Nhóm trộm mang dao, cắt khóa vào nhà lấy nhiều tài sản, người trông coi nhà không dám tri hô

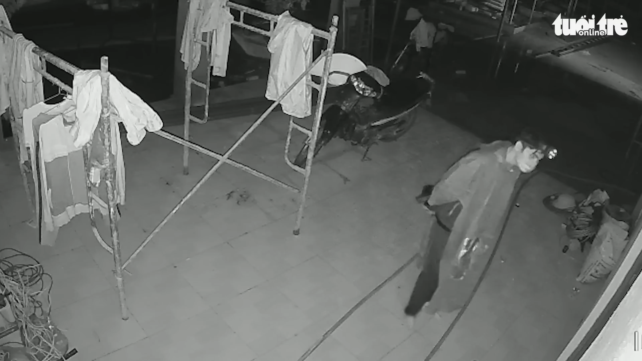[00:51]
Sau khi đột nhập vào trong, nhóm trên đã lấy đi nhiều vật dụng tài sản gồm TV, máy in, loa thùng, máy giặt. Tổng tài sản bị mất trộm khoảng 40 triệu đồng. Anh L cho biết trước đó, gia đình anh đã bị mất cắp 2 lần, lần này thiệt hại nặng nhất.